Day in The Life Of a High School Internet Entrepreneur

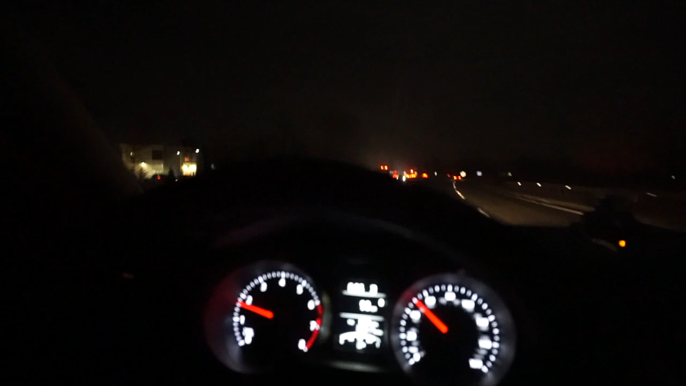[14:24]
And, sorry, I'm not pointing the camera at my face, because I don't, I really don't want the light on in my car.
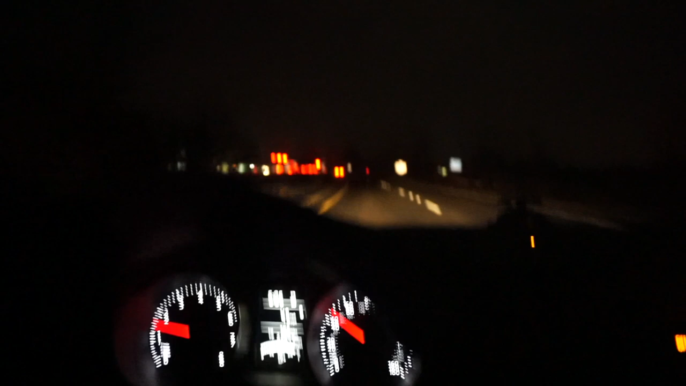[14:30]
So, I'll just show you guys the road. So, right now, I am super tired. Because, what I do is, when I wake up late, I mean, not wake up late, when I go to bed a little later, I,
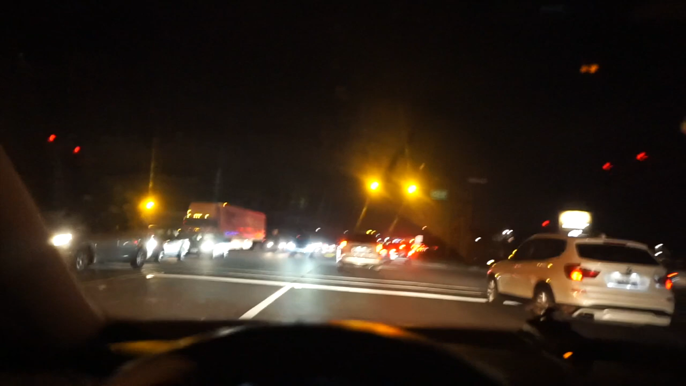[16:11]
So, that, wow, look at all of this traffic. This is Chicago for you. Literally, Chicago traffic is the worst. I haven't gone that far, and it's 8.02. That's really sad. Not even gonna lie. So, I will, I'll catch you guys later. I gotta drive, and pay attention, and try to stay awake. Adios.